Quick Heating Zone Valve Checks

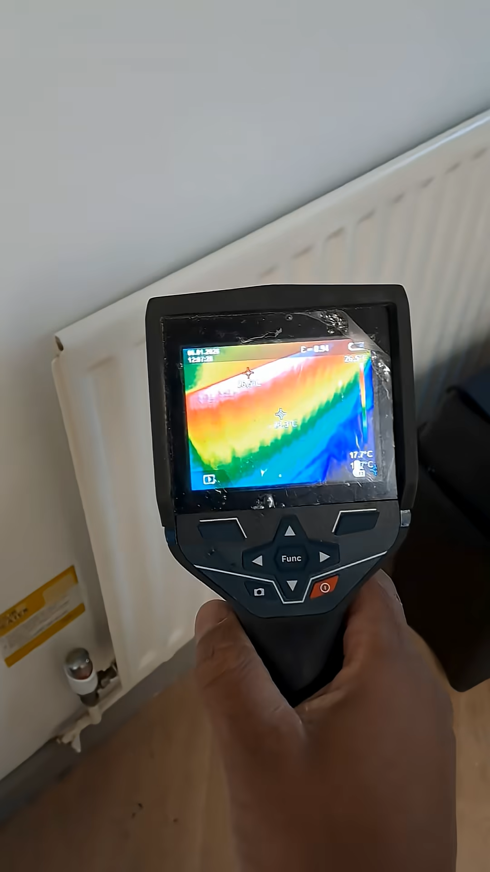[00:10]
is a zone valve here it's an s plan system that means obviously two separate zone valves this is the radiator that's slightly hot but that's from previous